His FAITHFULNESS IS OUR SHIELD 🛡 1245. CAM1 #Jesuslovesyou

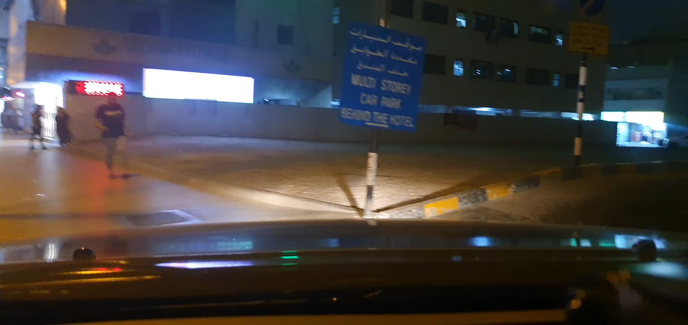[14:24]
Multi-story car park. Behind para the hotel. Para po yan sa amin.